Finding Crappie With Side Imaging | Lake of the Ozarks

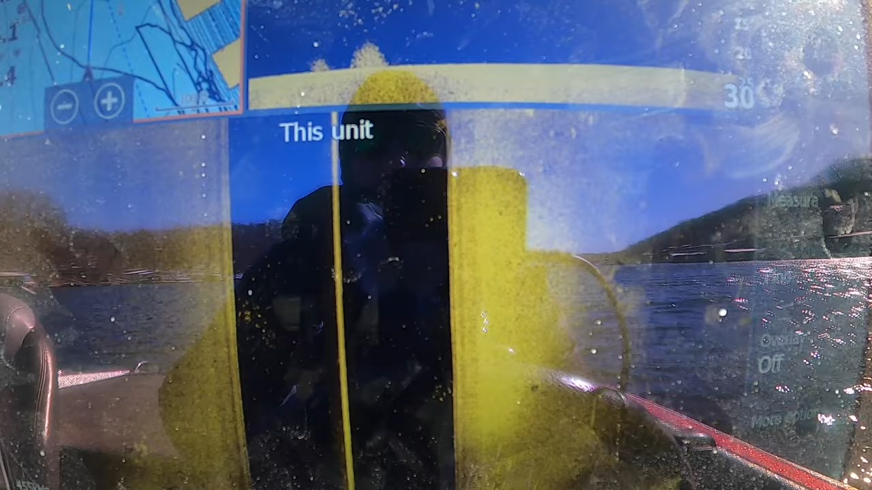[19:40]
forward facing sonar you can go back and cast to them but again over this open water like this it's
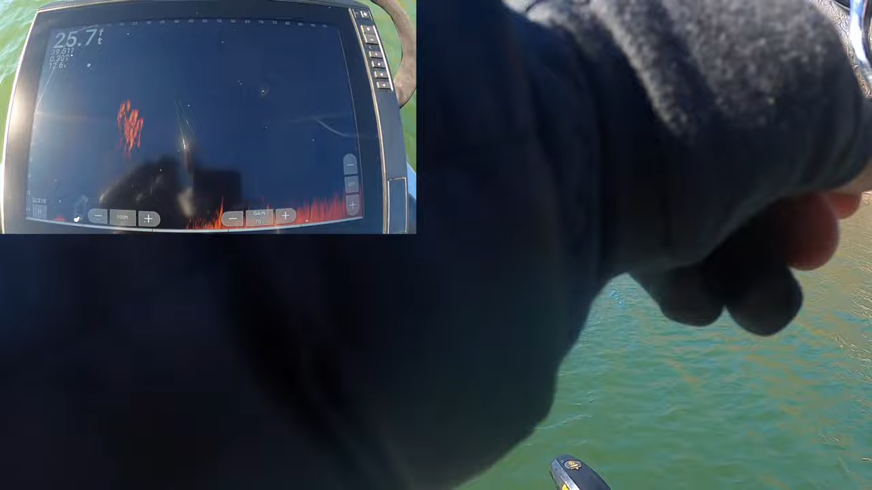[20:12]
there he is I have a little bitty school right there